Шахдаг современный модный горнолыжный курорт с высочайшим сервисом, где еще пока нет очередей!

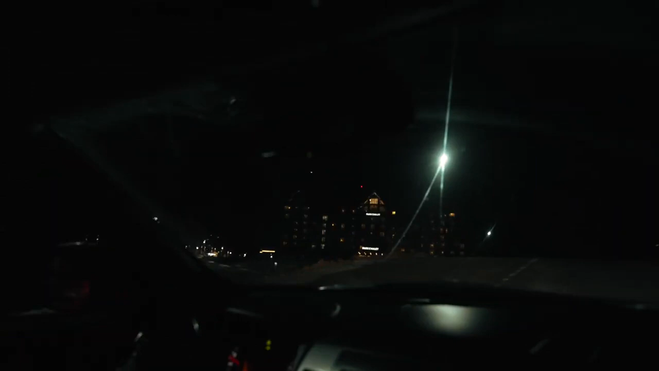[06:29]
в современном оазисе с красивой площадью, шикарными отелями и праздничной иллюминацией.